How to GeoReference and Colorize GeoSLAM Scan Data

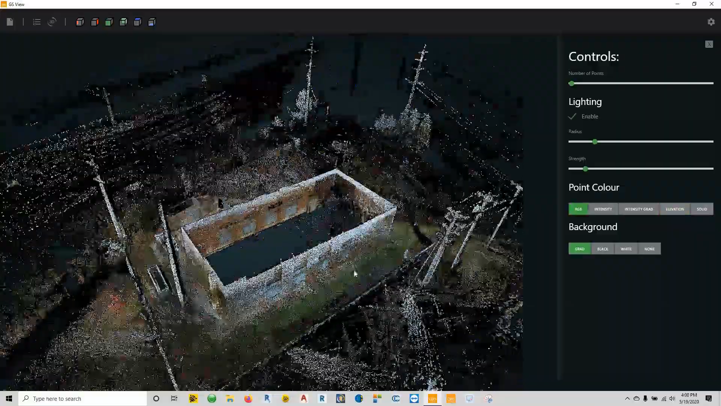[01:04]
RGB the colorized point cloud will show. So that's all that there is to it really.
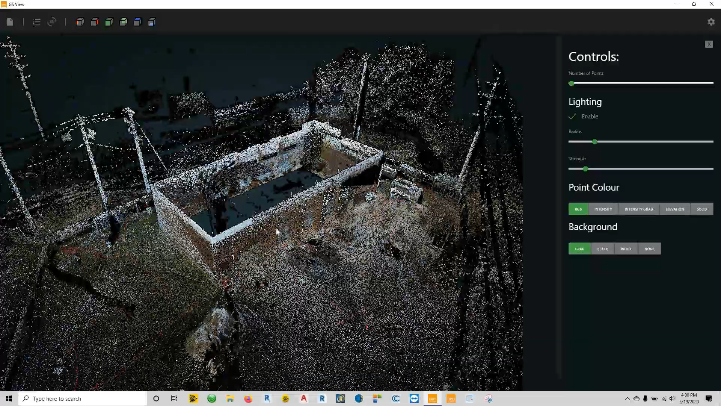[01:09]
Now on top of this one on top of colorizing it we wanted it also to be geo-referenced.
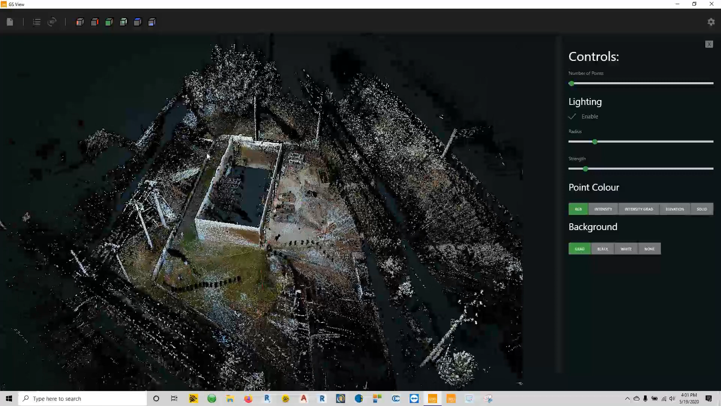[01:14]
So if you come up here in the upper left hand corner of the hub software and we turn
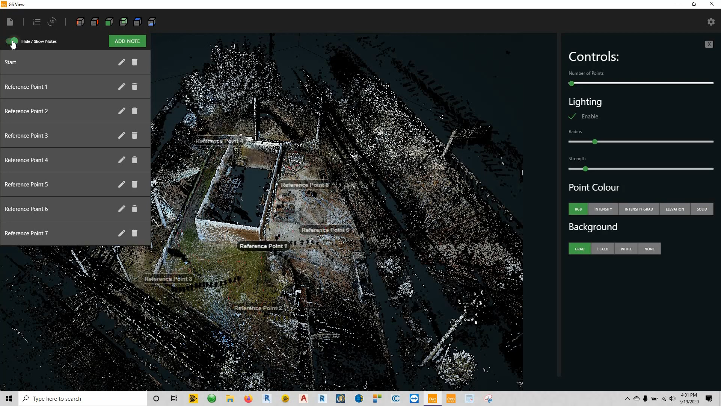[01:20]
on our notes you can see that we have several reference points. So with the GeoSlam Zeb Horizon there's an optional reference plate.
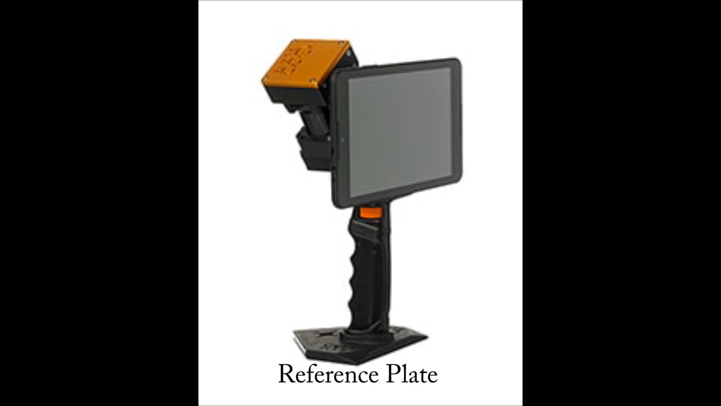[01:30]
With that reference plate you can stop at each one of your control points and do a count of five seconds and it will log that position inside of the inside the the actual point cloud itself
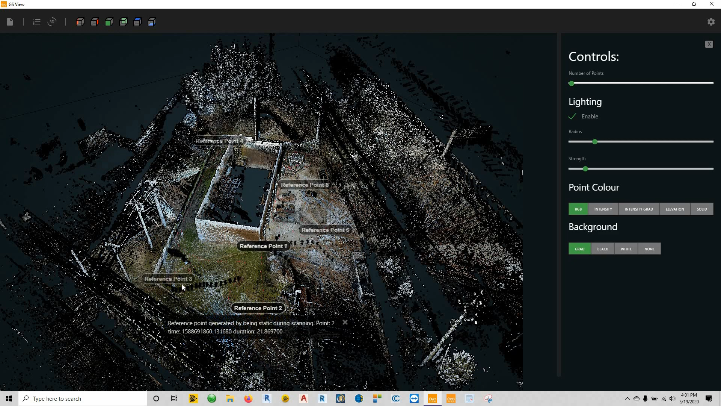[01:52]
so that whenever you bring it over into the draw software it allows you to do a geo-referencing. So that's what we're going to go over today. Not the field procedure of collecting this but more or less the office procedure about using this to geo-reference.
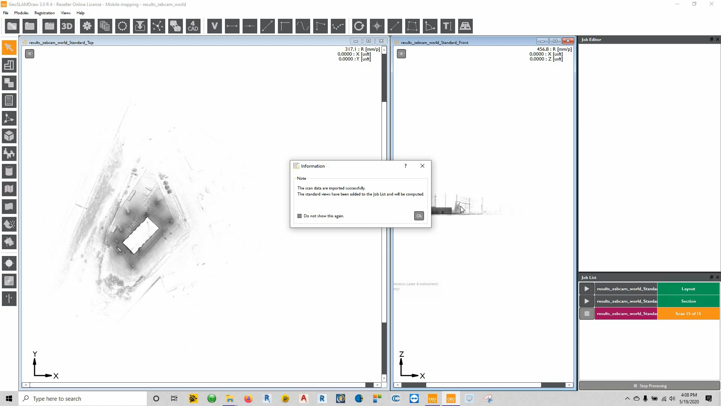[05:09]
Alright, so scan data has been imported successfully and we can see our different views here. So what we can actually do is right click on this and go to edit
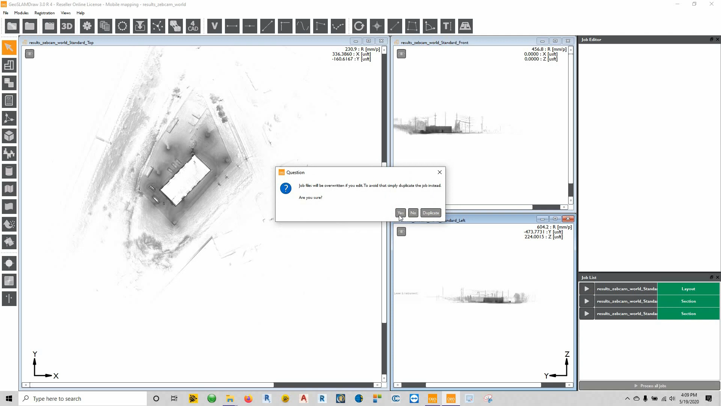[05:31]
and say it's going to say it's going to be overwritten. That's fine. We'll say yes. And expand this thing down and we're going to turn the color all the way up.
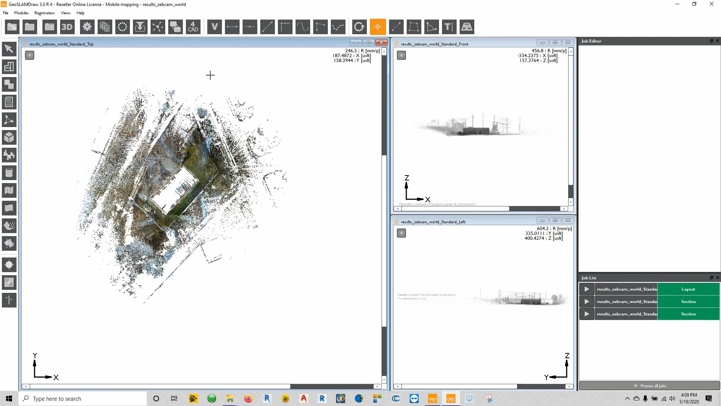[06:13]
So underneath here we have the reference plate offsets. The way we're going to get this things inside of here is we're going to click on where this thing says 3D points and just click somewhere within the project. And you'll see down here there's an option here to import points. So we're going to click on import points, browse, and we're inside that geo-reference folder. There's my CT number three with reference offset.
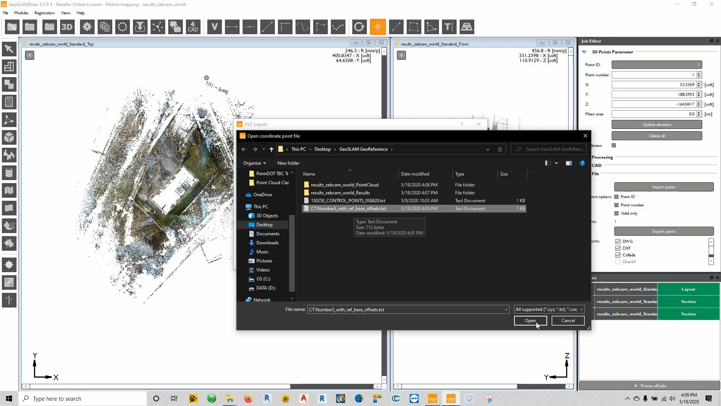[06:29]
I'll say OK. We'll expand this thing out. Now this there is a header on here saying these are the x, y, and z coordinates. And this header on here does not match. But all we have to do is just drop this thing down. This is x, y, and z. Make all the rest of these mean nothing. And we'll say import.
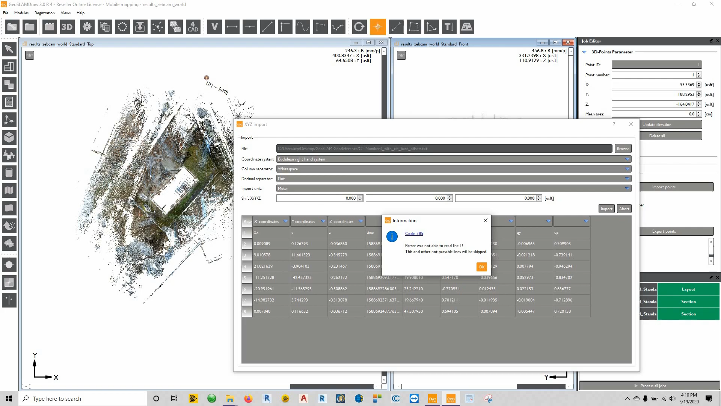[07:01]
And it's basically telling you here that the first line inside of this being a header is not red. We'll say OK. And now you'll see our reference plates and our reference points within this project.
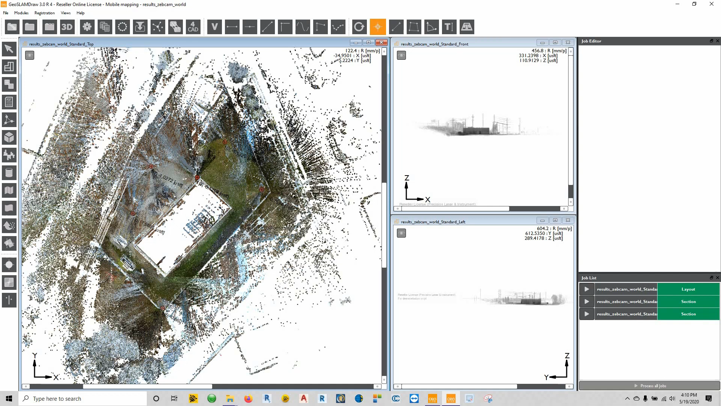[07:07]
So I don't think that it really matters,
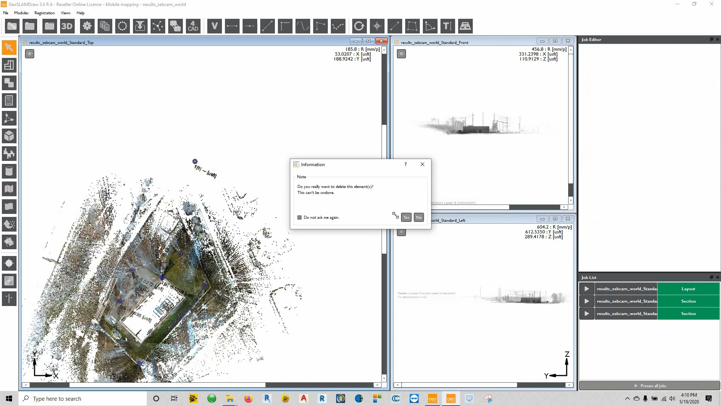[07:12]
but I click up here and delete any of the points that I manually created because I don't think that they should be here as well as the reference points for the start and stop. I'm going to get rid of those as well.
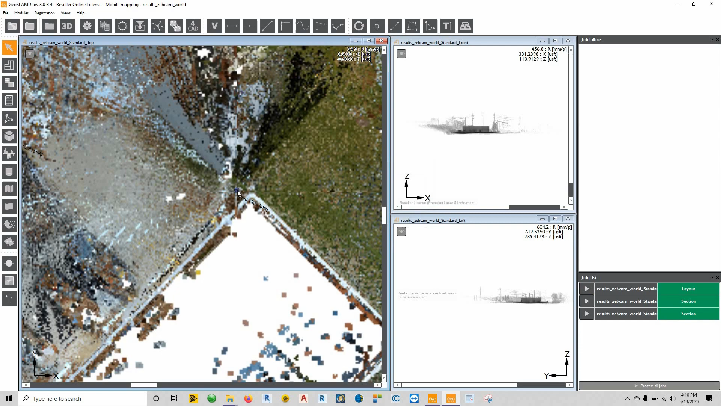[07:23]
And this leaves us with our five control points that we set with the reference plate.